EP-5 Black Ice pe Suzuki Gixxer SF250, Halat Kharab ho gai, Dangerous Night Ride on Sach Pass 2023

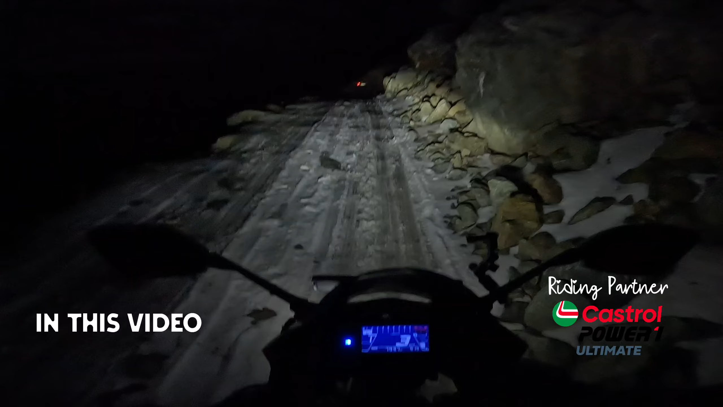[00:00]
चारो तरफ ब्लैक आईस ही ब्लैक आईस है यहां पर पास जो है ना हलके-हलके sleep कर रहे हैं ओबाइज आप क्या है इंधे ओषिट
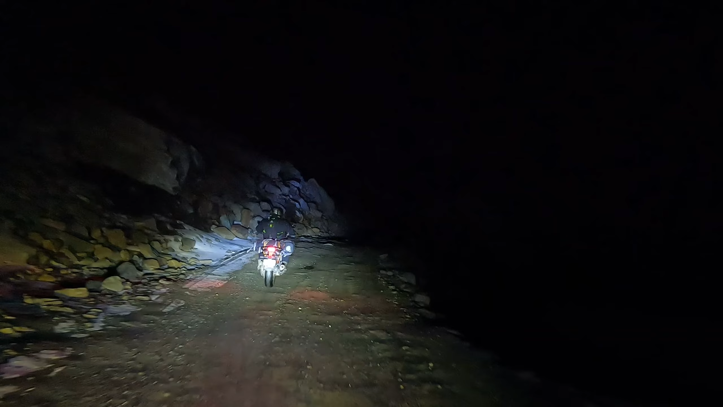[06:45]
किती जादा बरफ है पता नहीं रात में आपको दिख रहा होगा की नहीं बट देखो अपनी जिकसर भाई
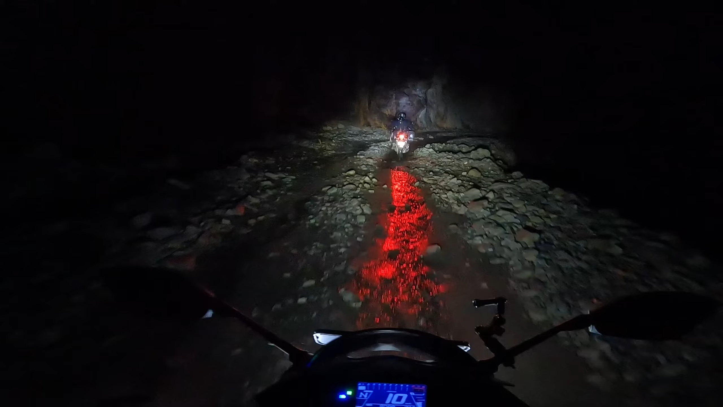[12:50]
मतलब mountain के बीच में हम लोग ऐसे बाइक जो है चला रहे है अब देखो पानी पानी आ चुका है serious अभी map जो चल रहा है न वो सारा offline चल रहा है क्योंकि downloaded तो था नहीं तो पहले से जो load हो रखा है वह ही चल रहा है तो अभी जो यह road है इसको बोलते है टांडी टू किस्टवार road बट हमारा जो stay है that will be a killer तो
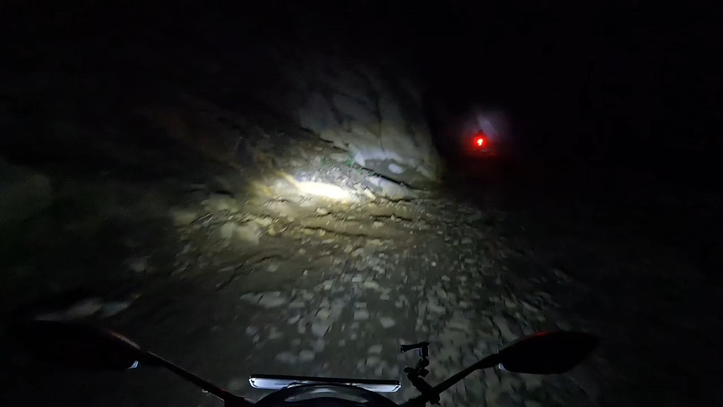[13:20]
यह दिखा रहा है कि आगे जाओगे और आगे से ले लोगे left तो आजाएगा killer ओल्रैट दोस्तों अभी का scene कुछ ऐसा है finally हमें पकी
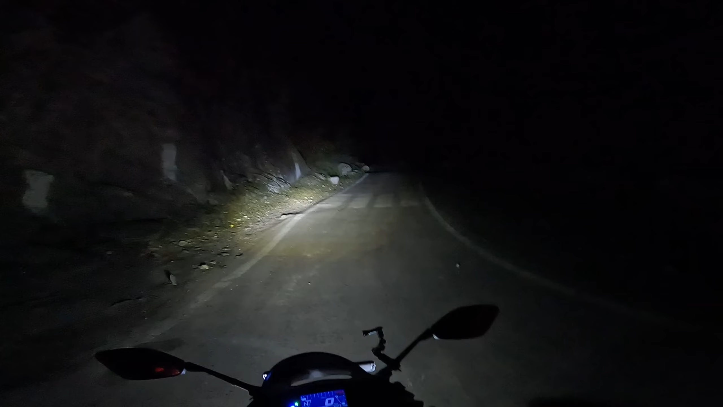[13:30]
road मिल गई है बाई ऐसा लग रहा है कि इतने सालों बाद मिली है मतलब हाथों में दोर दोना शुरू हो गए इतना आफ रोड कर लिए इतना आफ रोड कर लिए दो डंडी बज गया पैट्रोल 827 किलोमेटर चला दिया हमने और रात के बज रहे हैं 12 बज के 4 मिनट मतलब यह तो सुबह के हो गए अर्ली मॉर्निंग
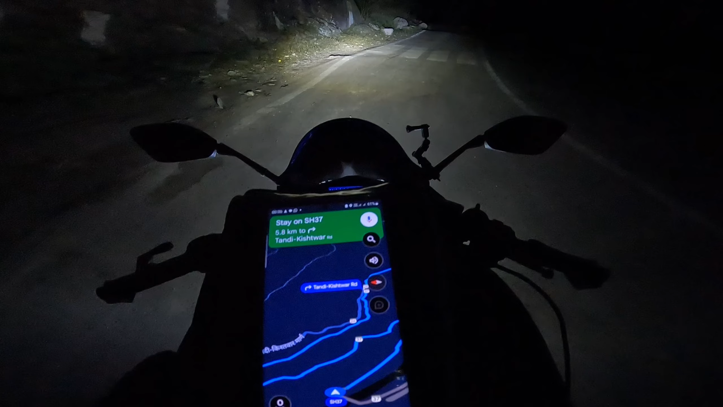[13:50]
और अभी यहाँ पर दिखा रहा है अराउंड 29 मिनट्स 12 किलोमेटर तो लेट्स सी किती देर में हम लोग कवर करते हैं बागी अभी अंदेर ही है चारो तरफ